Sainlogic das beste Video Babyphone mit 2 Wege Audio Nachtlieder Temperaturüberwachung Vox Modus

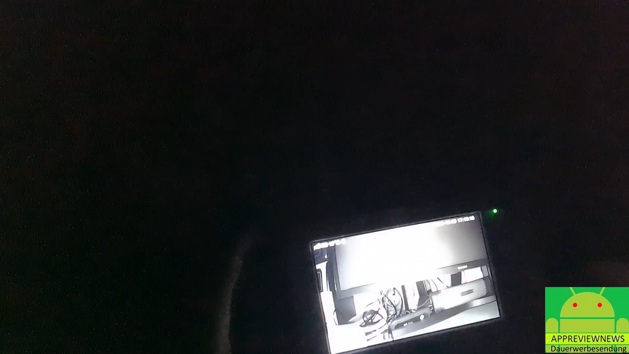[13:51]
Zack, innerhalb von wirklich zwei Sekunden schaltet das Gerät um auf Infrarot-Nachtsicht. Und jetzt drehe ich die Kamera mal um. Weißt du, was krass ist? Also, pass auf, ich muss euch das mal so zeigen.
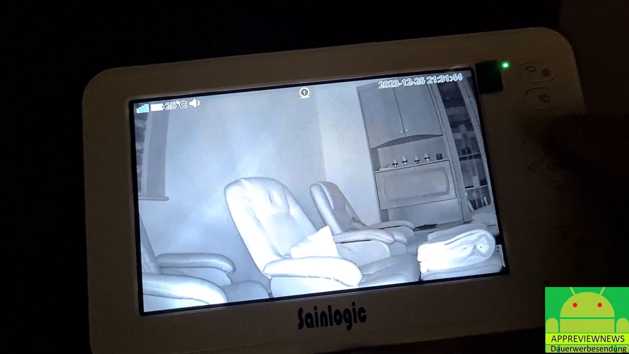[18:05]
Ich mache jetzt auch mal die Tür direkt einmal zu. Und dann sieht man den ganzen Spaß auch hervorragend.
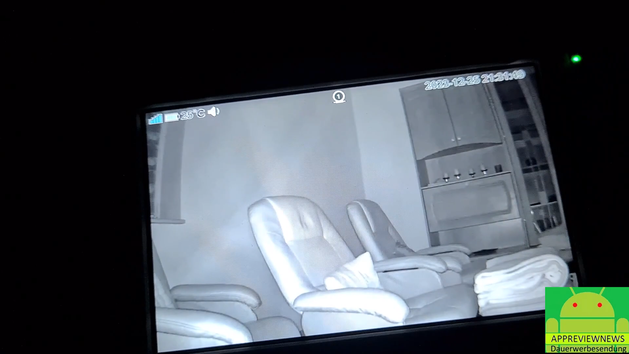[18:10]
Also da ist es auf jeden Fall wirklich gut. Wir haben jetzt hier wirklich eine sehr große Fläche. Und ihr seht ja, wir können das Ganze hier wunderbar einmal abfahren. Also wenn ich mich jetzt hier einmal rumdrehe, dann stehe ich da hinten als Geist in der Ecke. Wackele einmal ganz kurz ein bisschen mit dem Kopf. Und das funktioniert auf jeden Fall auch sehr, sehr gut.
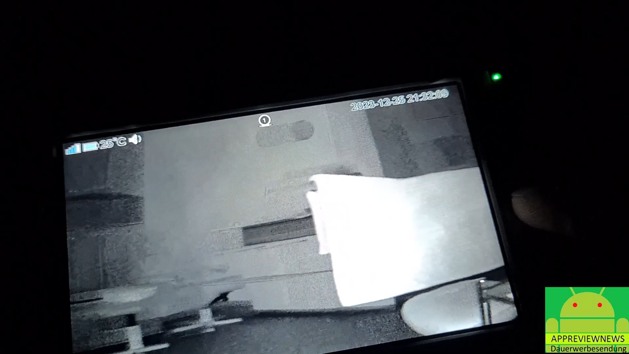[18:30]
Wenn wir das Ganze jetzt wieder dann so rumdrehen, so, dann machen wir natürlich hier einmal kurz Licht an.